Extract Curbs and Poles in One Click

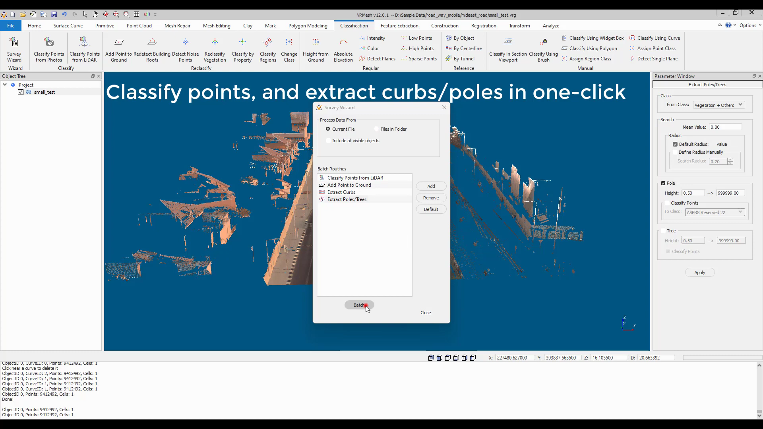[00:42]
Click the Batch button to execute these commands.
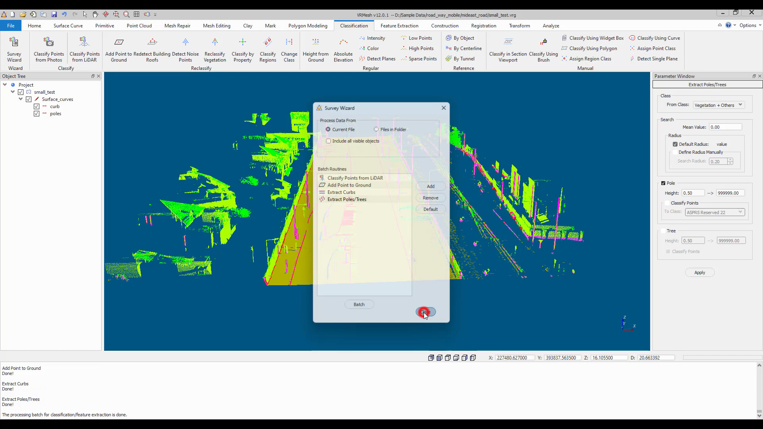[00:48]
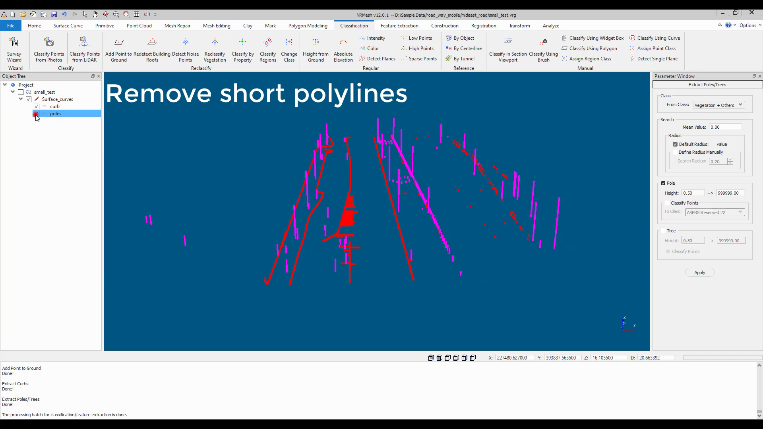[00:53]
Remove short lines in Curb Group.
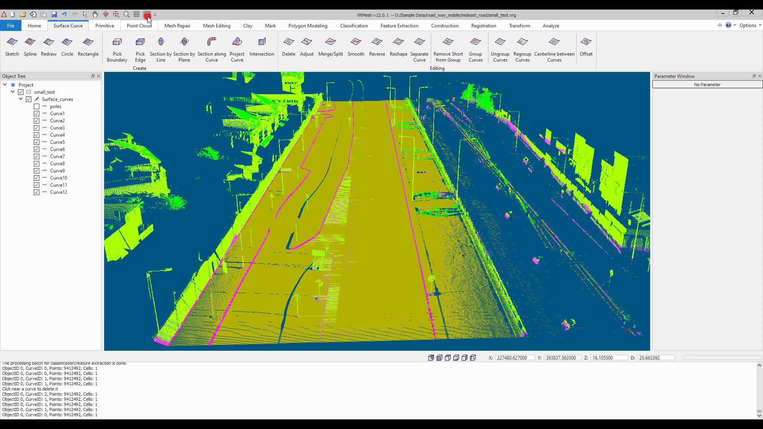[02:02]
Click the Show by Classification command to show ground and curb points only.
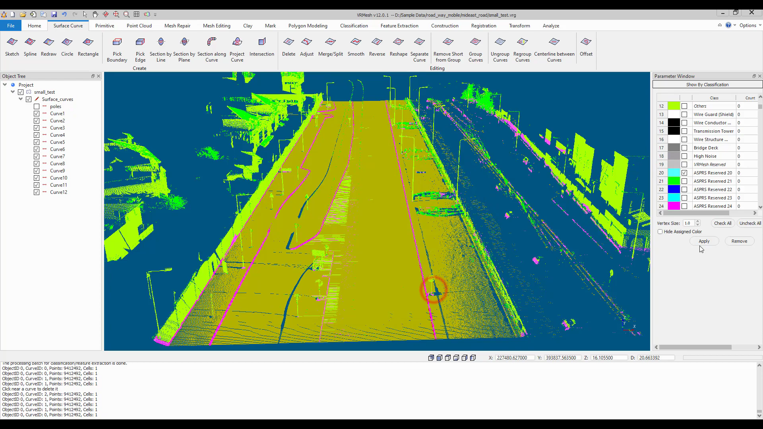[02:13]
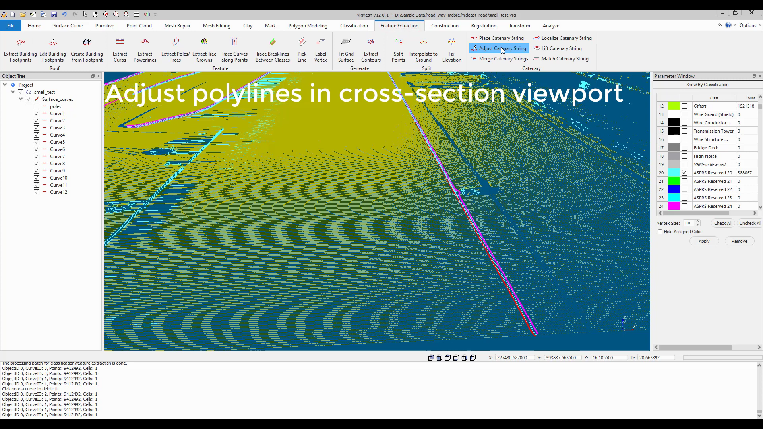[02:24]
Adjust Poly Lines in the cross-section viewport. Hold, Alt, and Move Mouse to select a polyline.
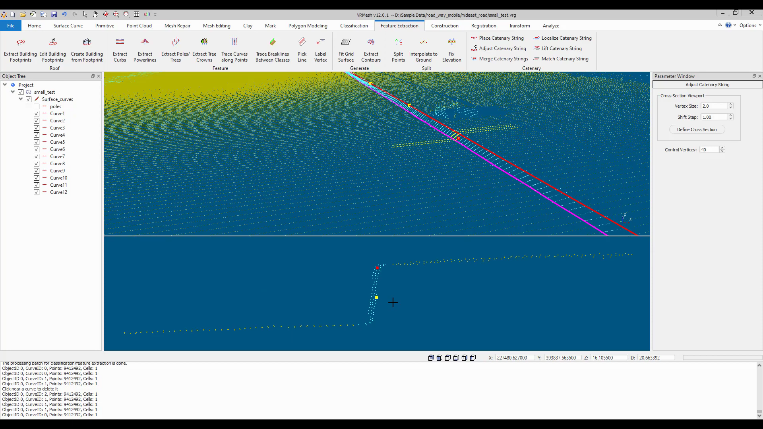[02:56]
Adjust the selected polyline in the cross-section viewport.
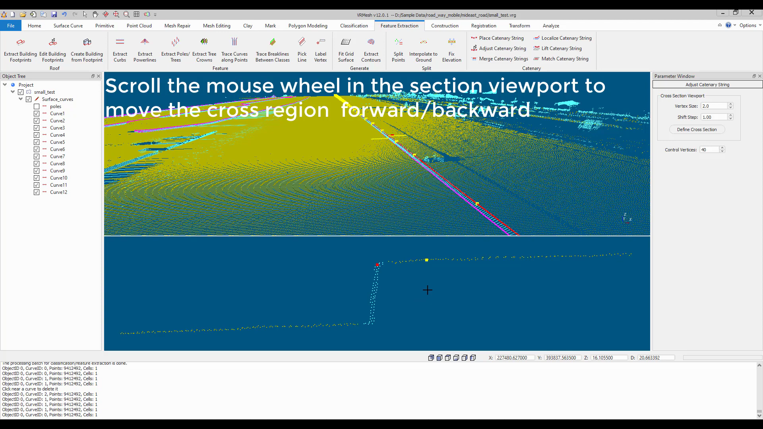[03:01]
move the cross-section region forward slash backward.
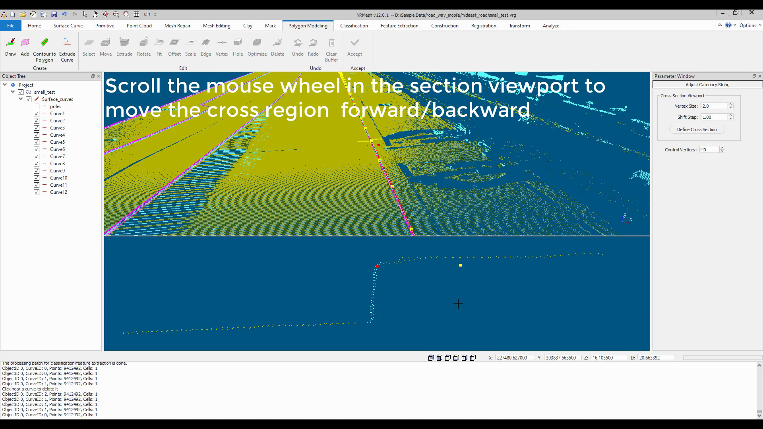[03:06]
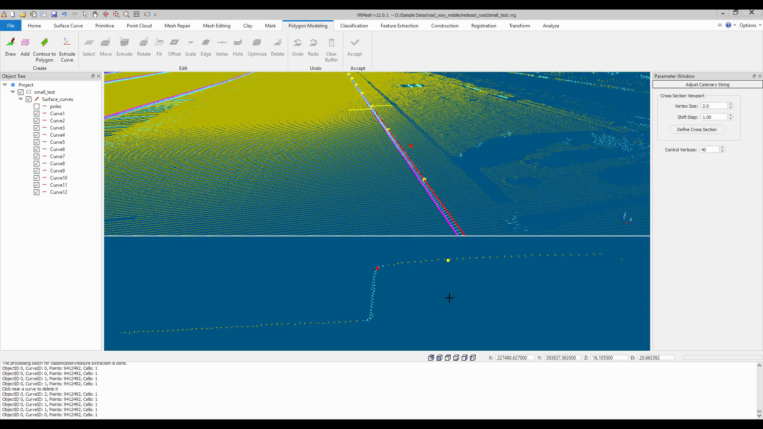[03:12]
Hold, Alt, and Move Mouse to select a polyline. Scroll the mouse wheel in the section viewport to move the cross-section region forward slash backward.
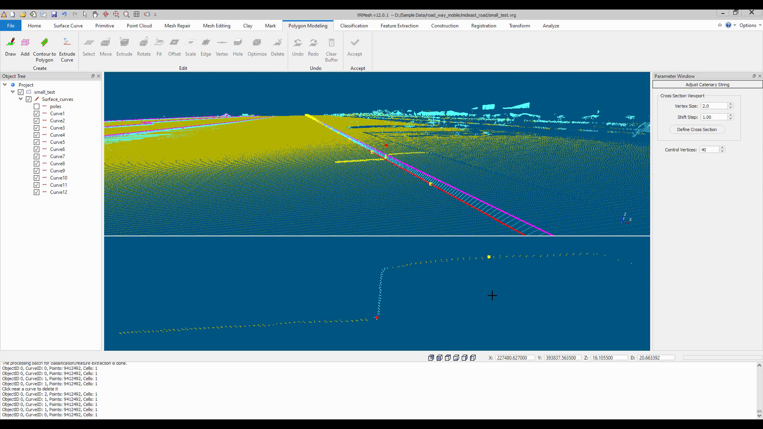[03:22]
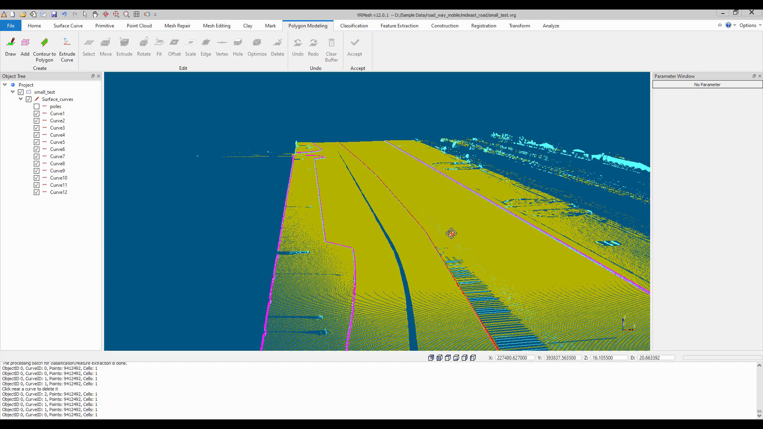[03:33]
Group all curb polylines into one.
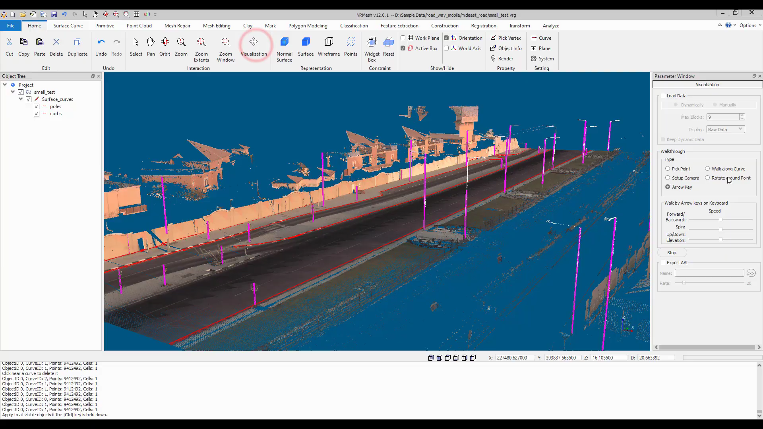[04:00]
VrMesh provides a simple and efficient workflow
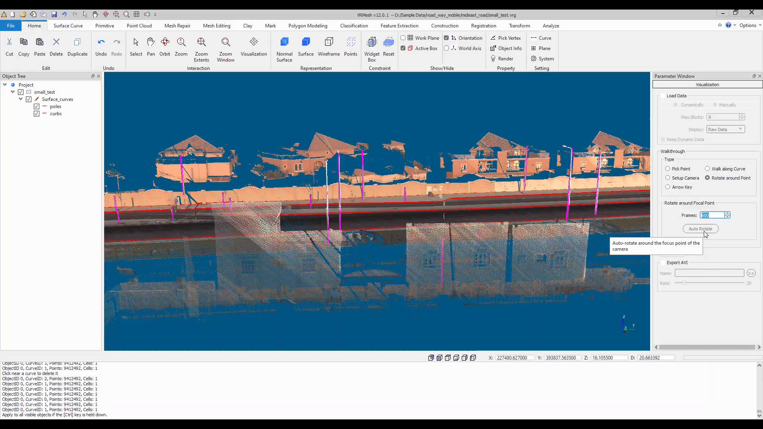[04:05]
to extract curbs and pole automatically in one click.